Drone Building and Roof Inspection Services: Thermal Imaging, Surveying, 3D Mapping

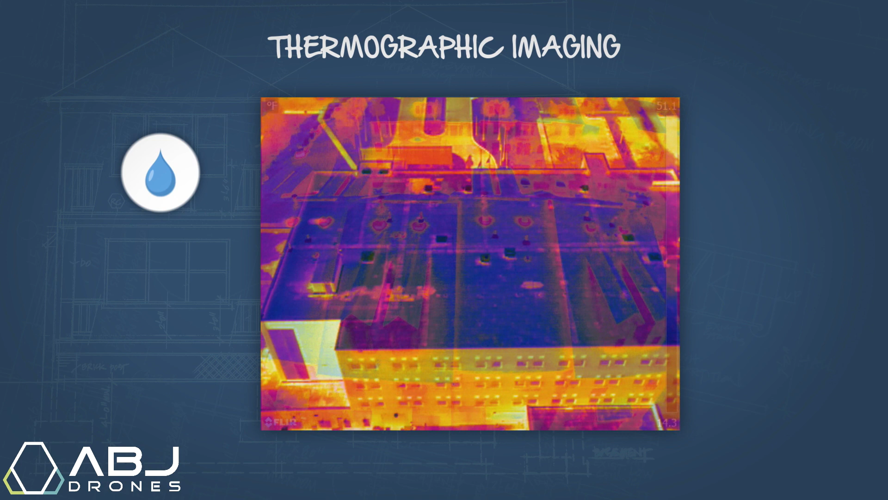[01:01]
which is used to detect water infiltration in both roofs and facades.
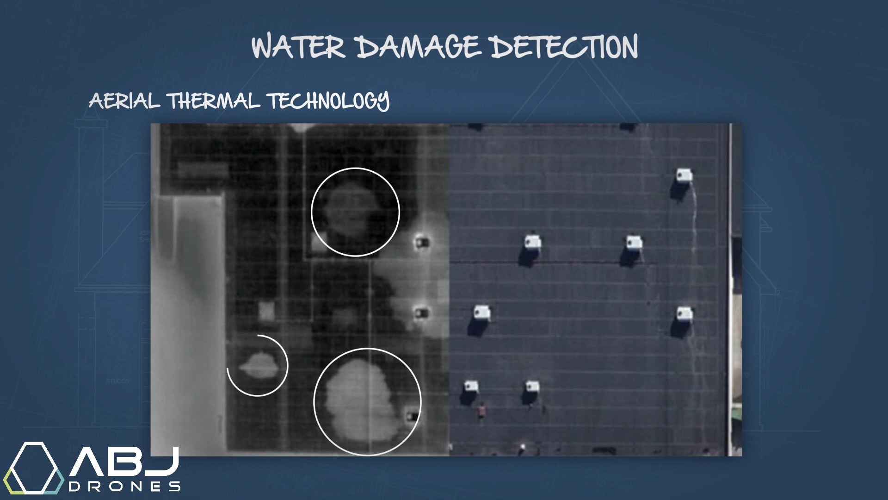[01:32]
we can determine exactly which areas of a roof contain water with a quick flyover.